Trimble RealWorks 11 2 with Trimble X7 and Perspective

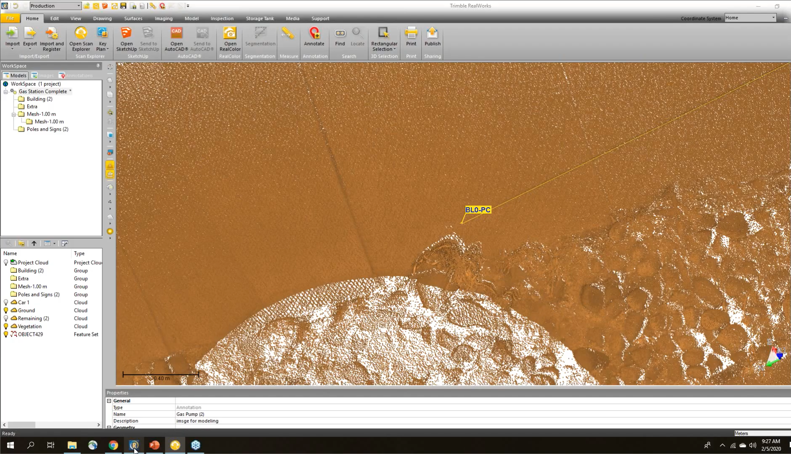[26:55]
And then if I was to go and look into Trimble Reworks, I now see that I've got my feature code created in here.
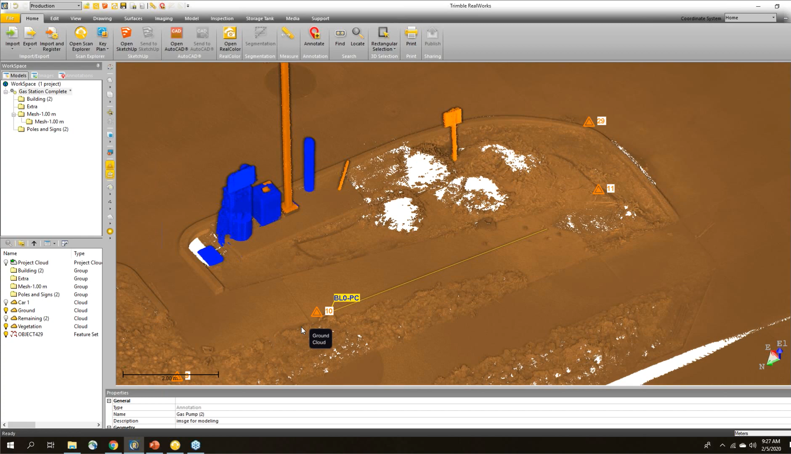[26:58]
So that's a little bit of going through and doing annotations and the views. Let me tell you a little bit about the
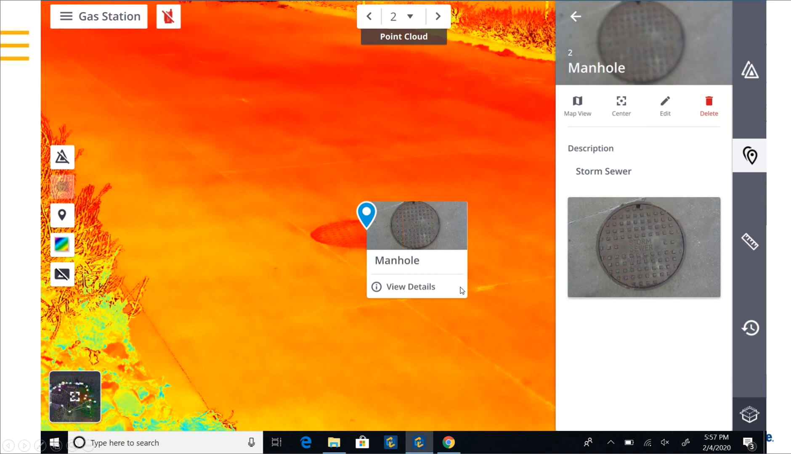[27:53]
And you can also see them out here in the 3D view. So this is the view in perspective of the project out in the field.
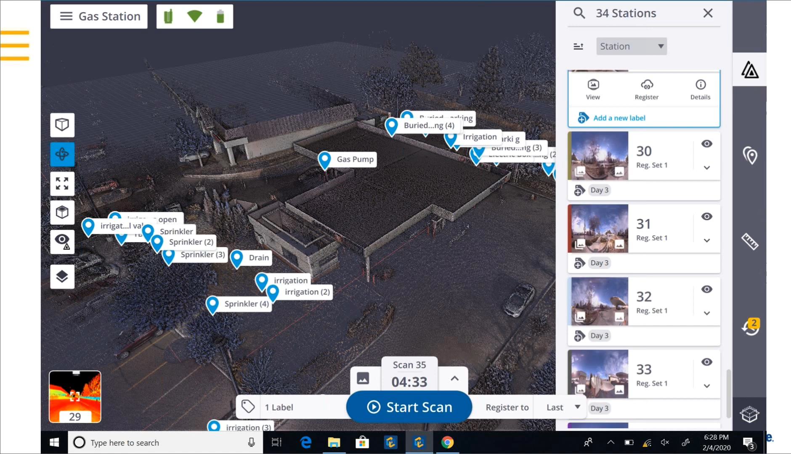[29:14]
And then it's going to bring it up up here to let me know that that tag is active. And now you can see there's less points on the screen. I'm only seeing the scans from day three. So here's all of the scans together and then here's just the scans from day three. So you can imagine if I was on a multi-floor building or on a ship or something large, it would be very useful to be able to go back and look at different stations from different days or different areas on the ship.
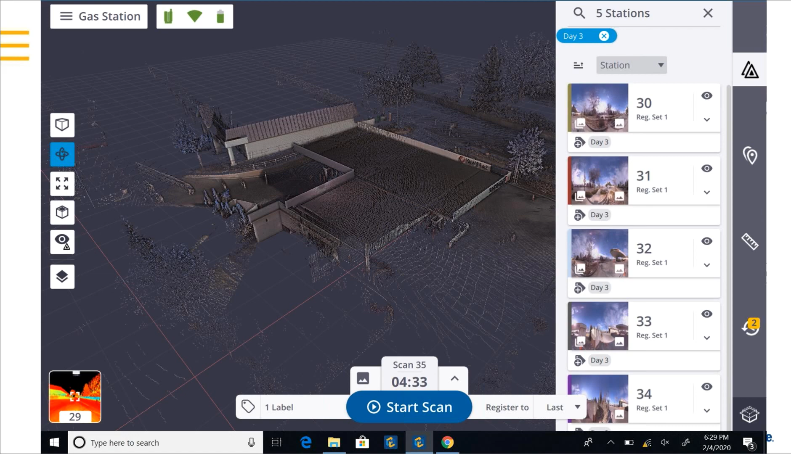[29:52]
We can even add more than one label to a station so we can get even more descriptive on doing that. And to look at these inside of Trimble RealWorks, just switch back to Trimble RealWorks quickly.
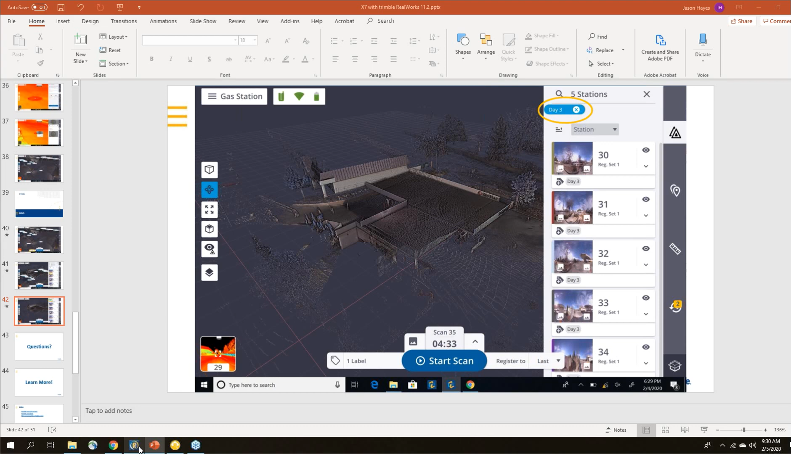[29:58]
The way I would do that is I can see each of my stations here. I can go in and use this very nice feature called find. So the find feature in Trimble RealWorks allows you to search for a lot of different things. You can select different types such as ortho images or models or annotations or survey points. In this case, I want to choose station.
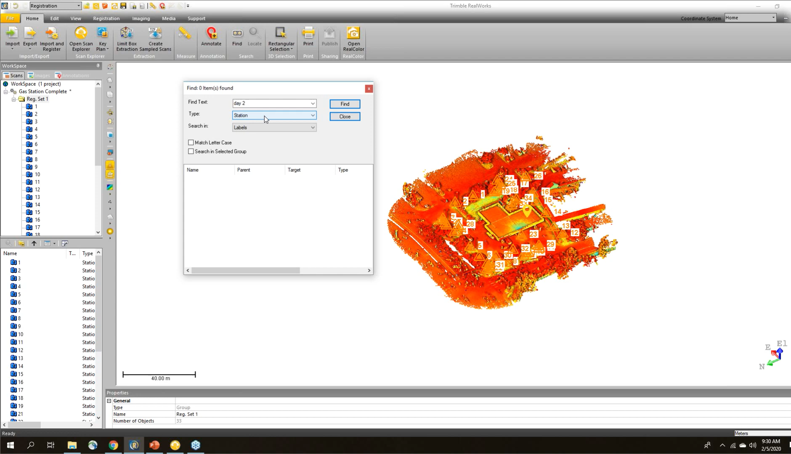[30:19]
And then from stations, I've got different things to look for. I can look for leveled versus unleveled. I can type a name, but I want to look for labels in this case. And up here, you can see that I've typed day two. So I can click find and it's going to show me all of the scans from day two. So if I just select those and right click before I right click, you'll notice that as I select them here in the search bar,
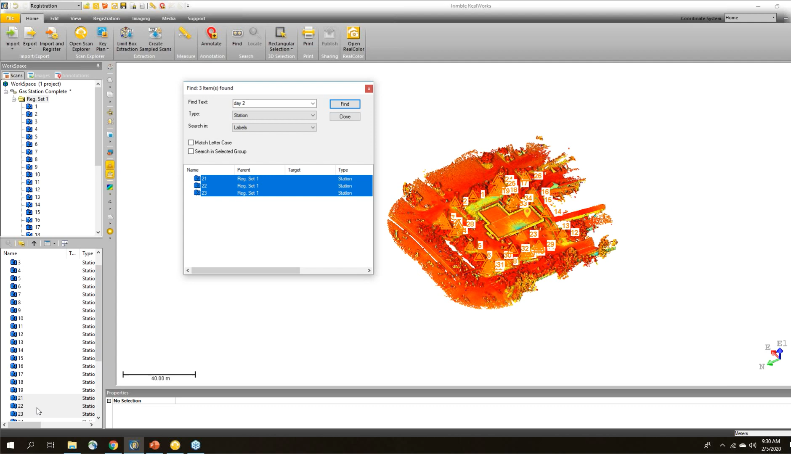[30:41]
they're also getting highlighted over here in the RealWorks workspace. So I'm just right clicking and choose view only this. So now you can see it's only showing those three scans from day two.
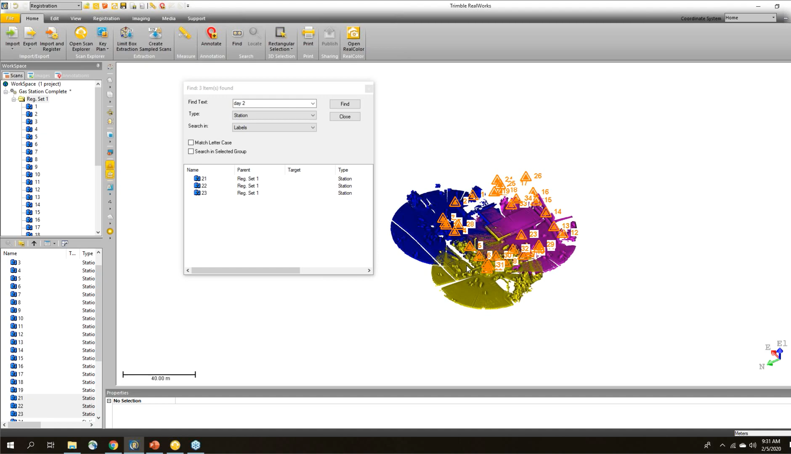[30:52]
That was a short lunch. So there's a scan there, 21, 22, and 23. So just a very short time to go out and scan, but you can see each of those there.
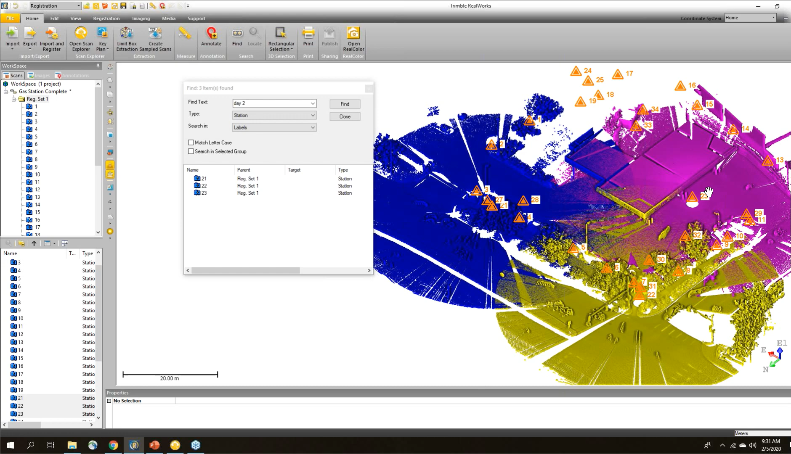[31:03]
If I was to change this to day three, for example, you can see that there's quite a few more scans. So I could say view only this and now it's going to
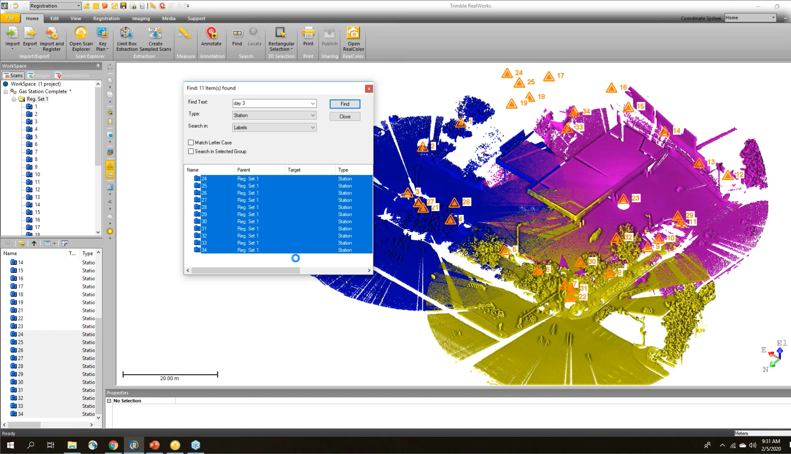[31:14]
hide the day two and only show me the scans that were captured on day three. So very useful for putting your project together and doing your final registration.
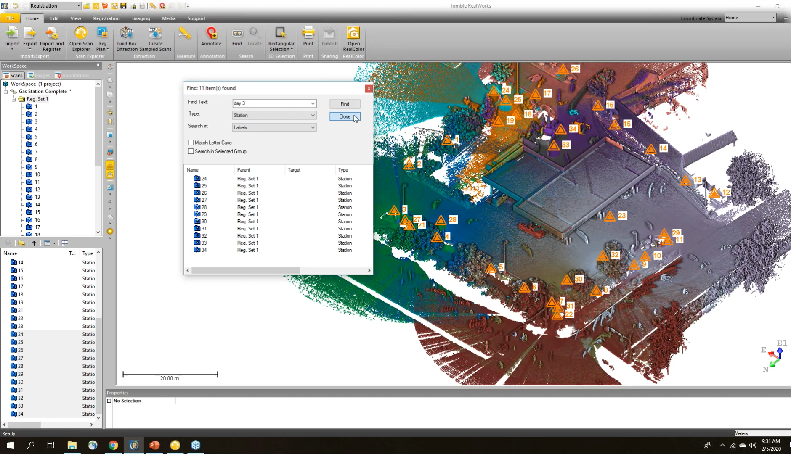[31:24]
OK, so let me show you a little bit more of what you can do with the point cloud inside of Trimble RealWorks.
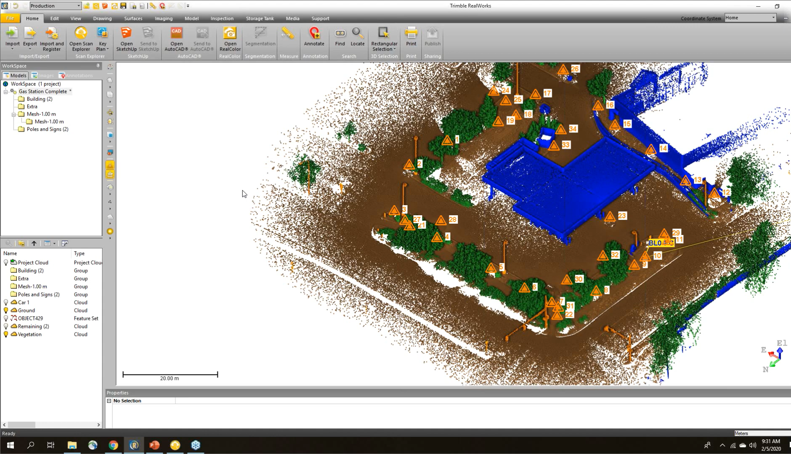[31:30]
So I'm just going to hide the stations. Now, the reason you scan and get all of this data is so that you can start to get answers or start to answer
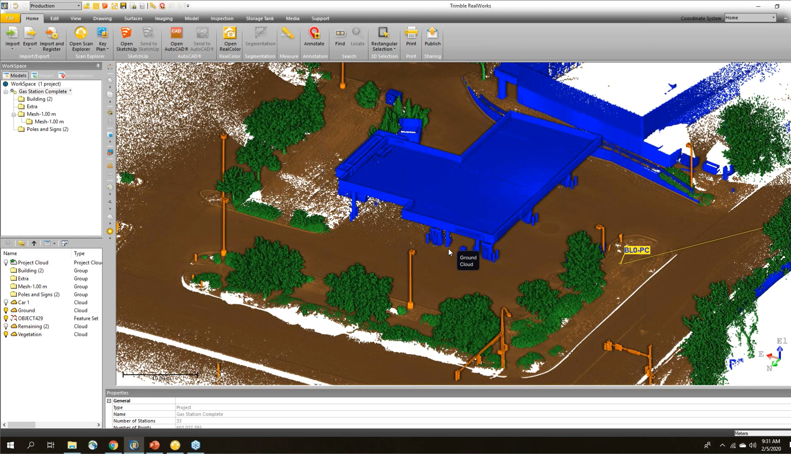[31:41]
answer questions or create models or drawings from your point clouds. So some of the tools that we have in RealWorks, again, I'll just make it pretty basic. But starting out, we have measurement tools.
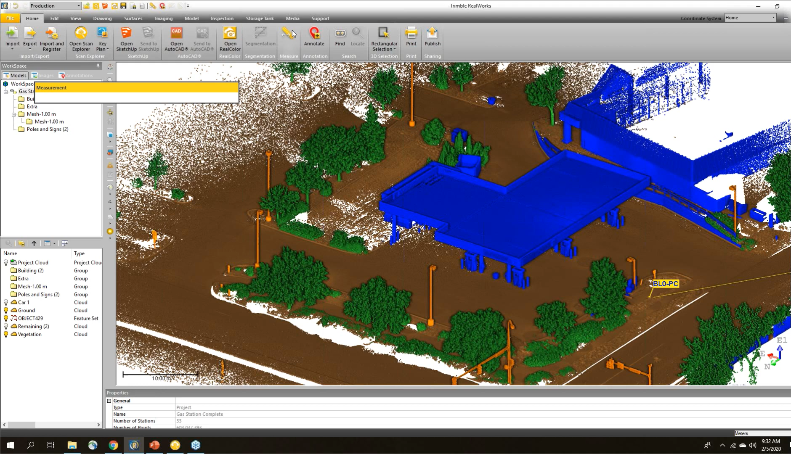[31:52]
For example, if I wanted to measure these light poles, I could look at this one. I could change to a vertical measurement and then just looking at this point cloud, maybe I'll click up here on the very top.
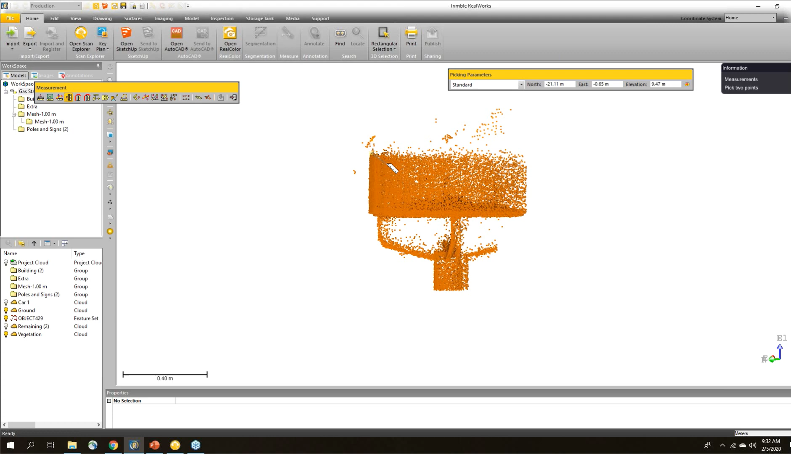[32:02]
And then I just want to click down here at the base. Now I could pick at the base here.
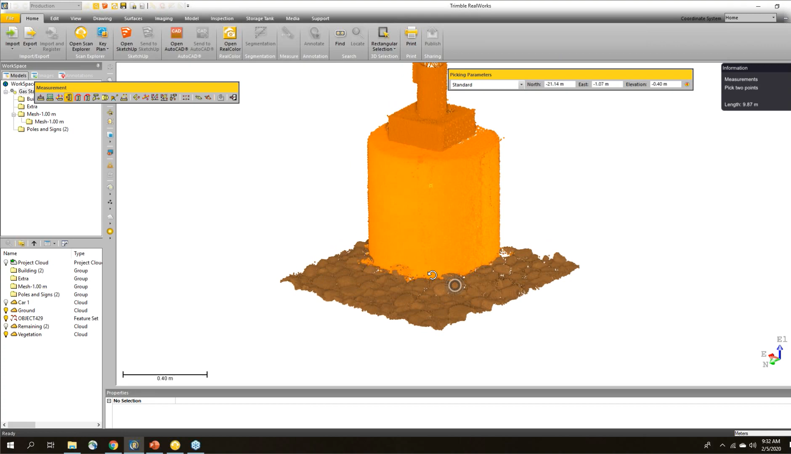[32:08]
I can pick wherever I want in the point cloud. So I'll just pick right down here. Zoom out.
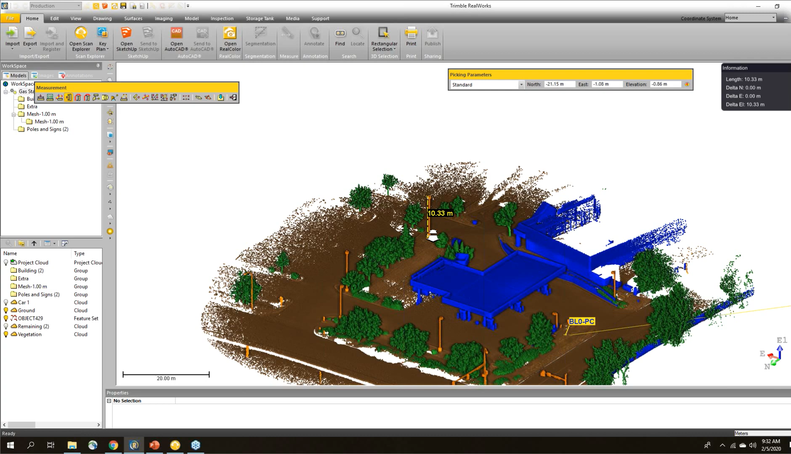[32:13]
I can see that that's a 10.3 meter light pole. Maybe I want to check this one over here so I could check this one as well.
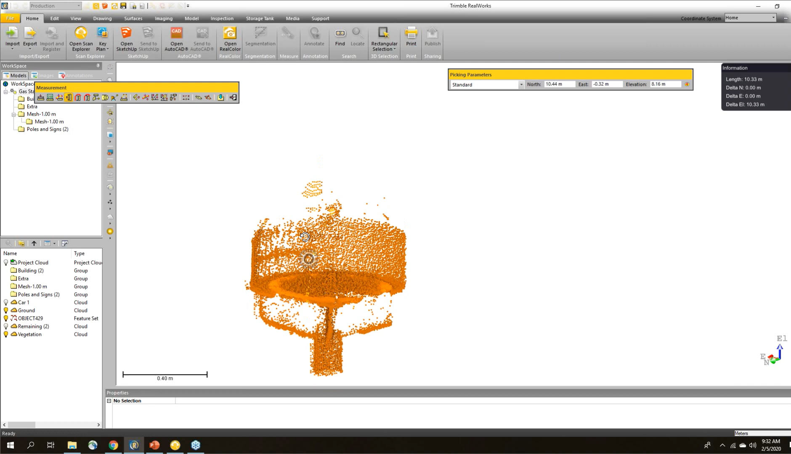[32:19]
So click up here along the top, come down here along the bottom and pick one at the base.